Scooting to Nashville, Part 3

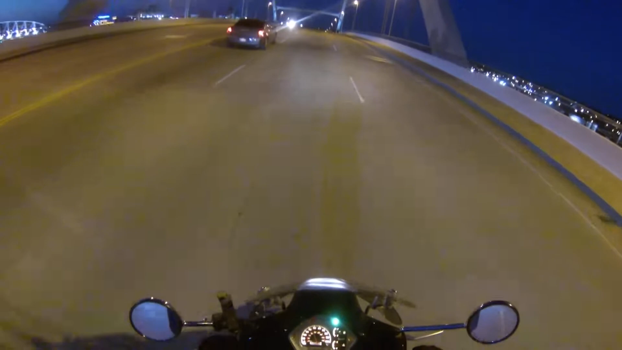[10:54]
It looks like a cop car, Illinois, it's not a cop car, an out-of-towner. Tight stuff. I wonder what's going on there, they've got something going on in the screen there, the big screen at the Titan Stadium. It's been my viewing pleasure I'm sure, and yours, look at that, lightning strikes in the background, all that shit, that's pretty cool.